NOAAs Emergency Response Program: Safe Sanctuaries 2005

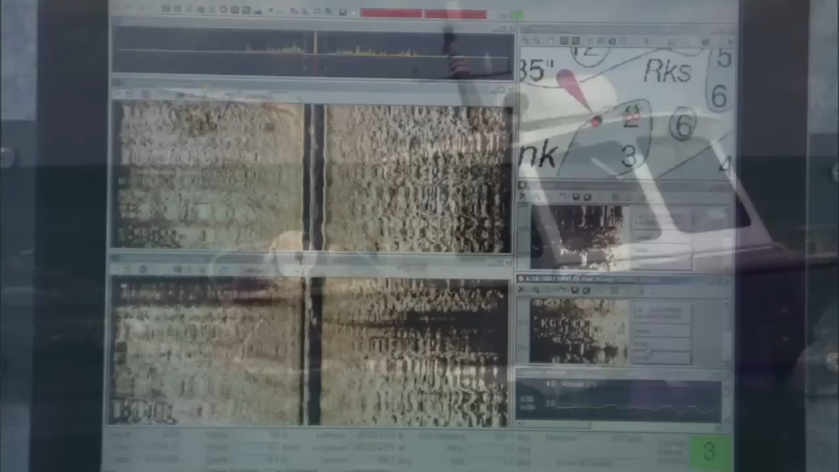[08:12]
After mapping several transects, the strips are mosaic together into a map.